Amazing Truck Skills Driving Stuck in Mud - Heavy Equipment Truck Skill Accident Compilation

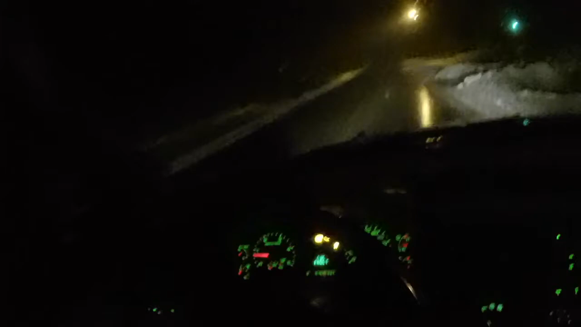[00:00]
I don't know if you can see, but we got rain and everything's a sheet of ice. Oh, Lord.